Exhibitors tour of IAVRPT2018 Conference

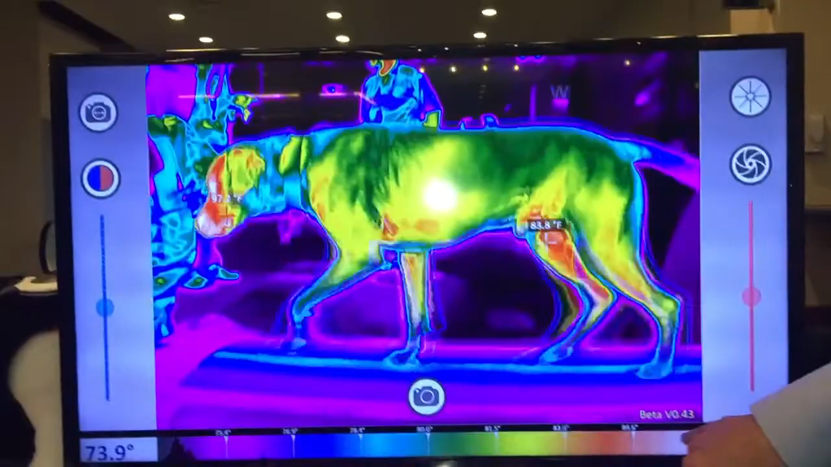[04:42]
warmer and that's colder so it's pretty straightforward any anybody
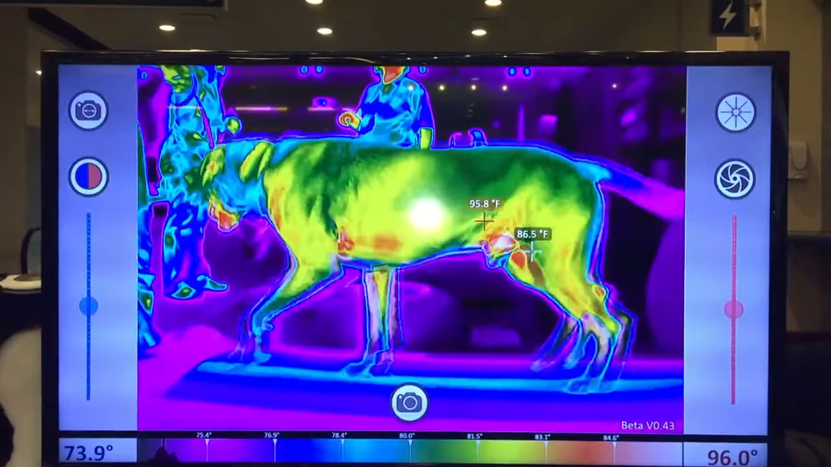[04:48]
that you sort of talk to say why we would want to look somewhere everyone